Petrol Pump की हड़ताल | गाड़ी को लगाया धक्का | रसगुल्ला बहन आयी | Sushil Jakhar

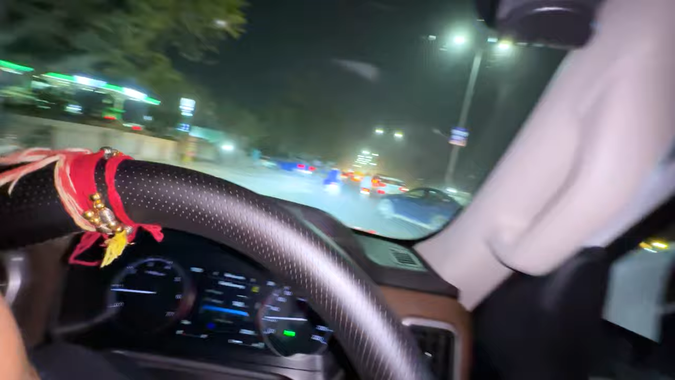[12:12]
ओए होए होए होए होए क्या खाक तेल मिलेगा भैया इस भीड़ में लगना पड़ेगा देखो इस कतार में लगोगे तब जाके
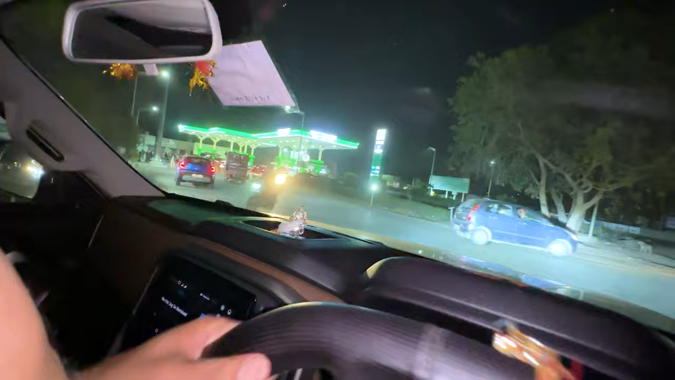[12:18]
डीजल मिलेगा डीजल वाली लाइन ज्यादा लंबी तो नहीं है लेकिन लगा ही देते हैं कैसे जैसे करके मिल ही जाएगा भाई पंप पे बहुत भयंकर
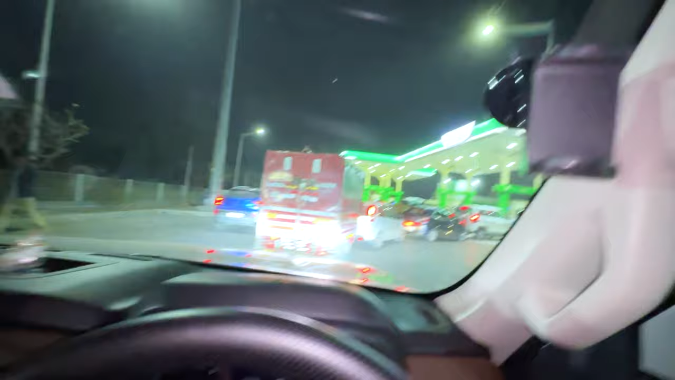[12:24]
भीड़ हो रही है यार आज आपको ये लाइन ही दिख रही होगी लेकिन ये क्या बटिल्ला मांडा जने भाई बहुत सारी मोटरसाइकिल की लाइन लाग रही है तो आप नंबर मारे
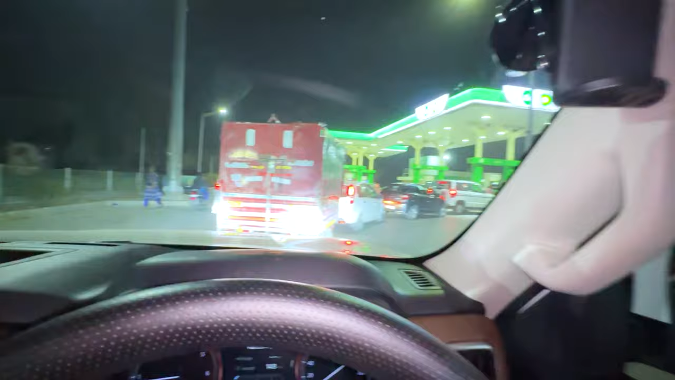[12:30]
हिसाब से 15-20 मिनट में आ जाए लो तो आप फुल करा ही लेना भाई काल मारो रिचार्ज भाई खटे घूमबा निकलवा और डीजल नहीं रहा तो फिर खट जाए कौन सा डीजल तो डला ही लेता ये देखो भाई इस